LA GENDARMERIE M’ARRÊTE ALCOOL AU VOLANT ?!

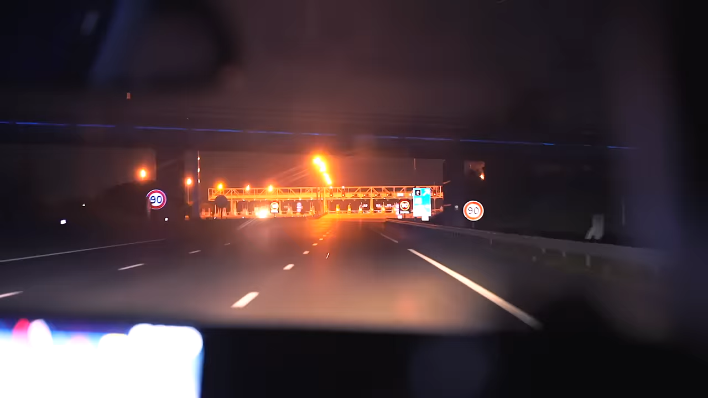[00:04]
On dirait qu'il y a un barrage de gendarmes.
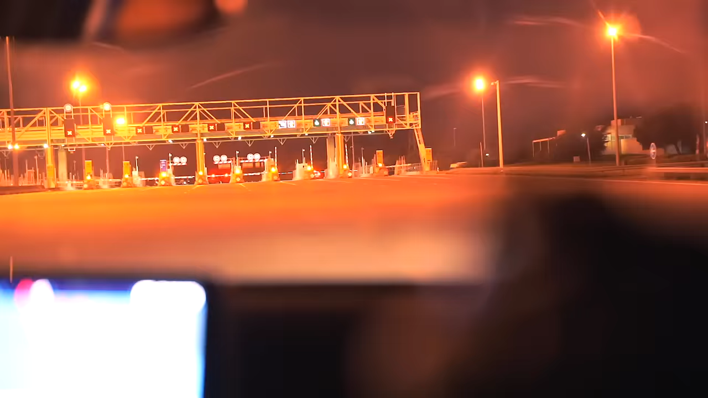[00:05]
Il y a plein de voies qui sont fermées pour un péage, c'est pas normal.
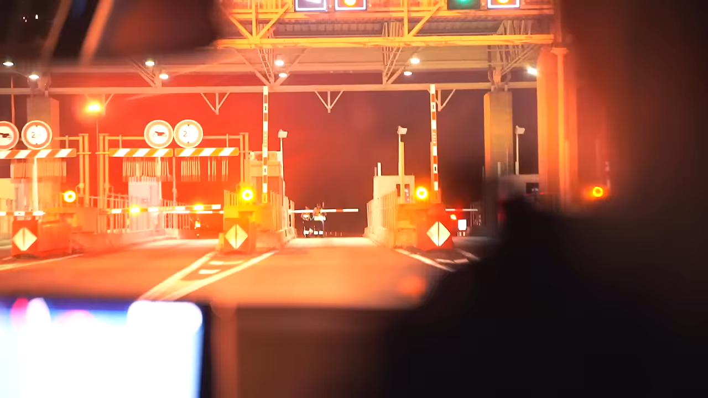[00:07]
Ok, il y a les gendarmes juste en face.
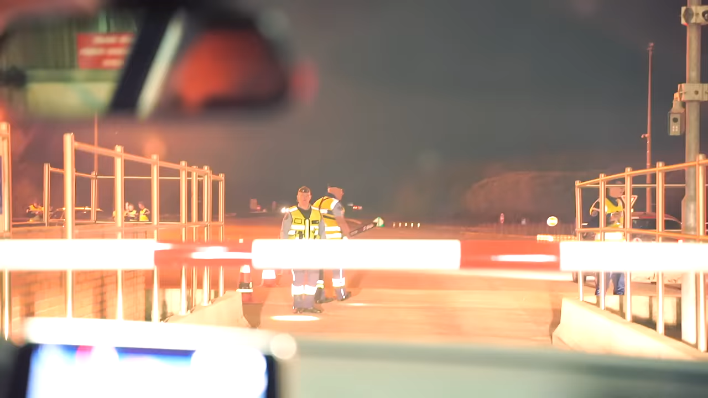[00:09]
Ok, il y a les gendarmes qui nous font des signes.